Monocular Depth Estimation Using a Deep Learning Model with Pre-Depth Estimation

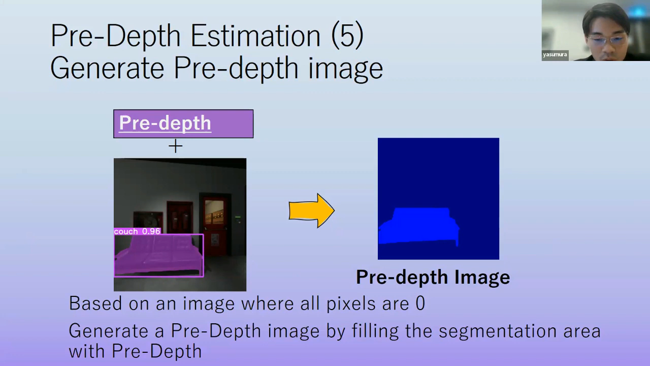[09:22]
So we generate the pre-depth image, uh, based on the image where all pixels are zero. Uh, we generate the pre-depths image by filling the segmentation area with pre-depths. Finally, uh, we got, uh, pre-depths image. So we input the pre-depths image and RGB image